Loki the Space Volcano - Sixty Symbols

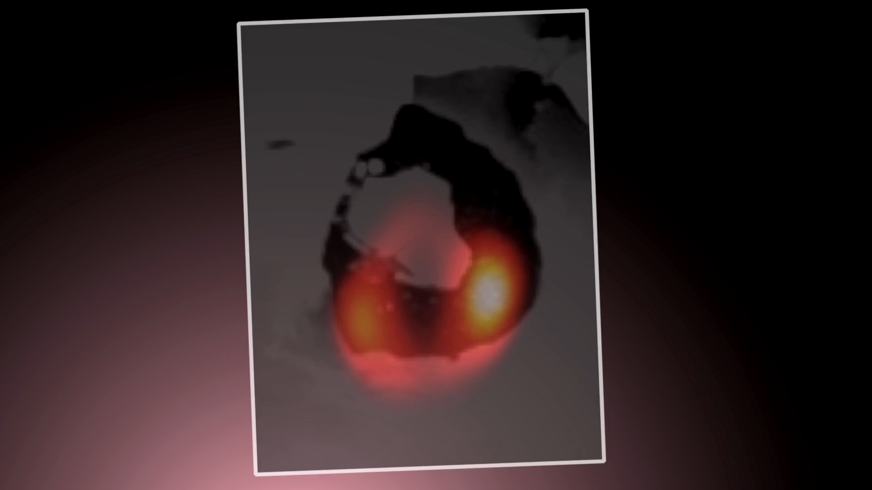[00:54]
The scale here we're talking about is like a few hundred kilometres across, so it's on, you know, a fairly small scale of things. And there are clearly these two bright patches, and this is kind of, looks like a horseshoe joining them up.
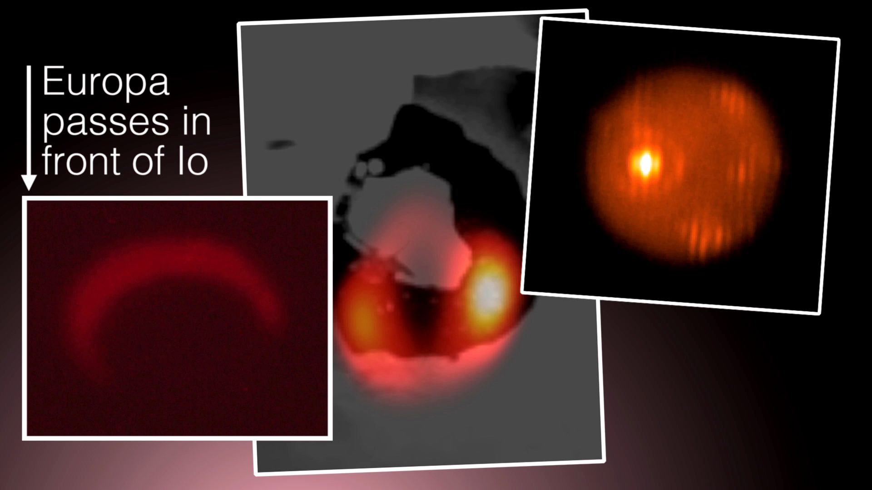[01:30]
So it's beyond the visible wavelengths into the infrared part of the spectrum, which is why volcanoes show up very well, right, because they're hot. And so these kind of wavelengths, the infrared is a very good place to look, because you're really seeing that bright, hot emission.